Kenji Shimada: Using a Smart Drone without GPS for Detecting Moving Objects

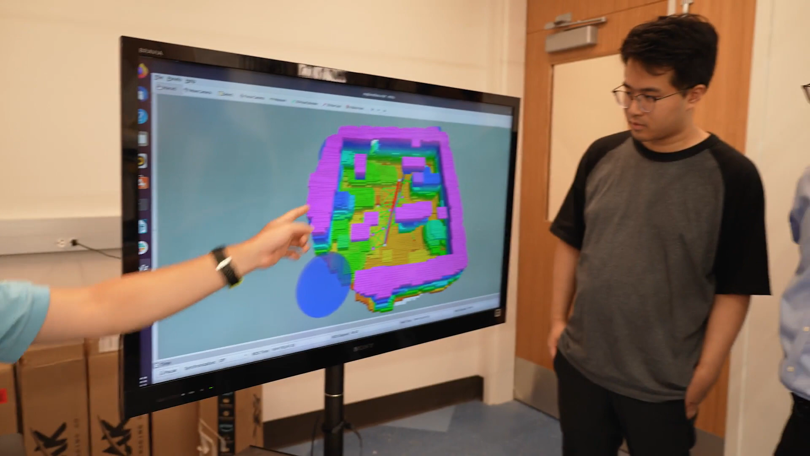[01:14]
Our drone uses a camera to make a three-dimensional map of the environment and then find its location on the map.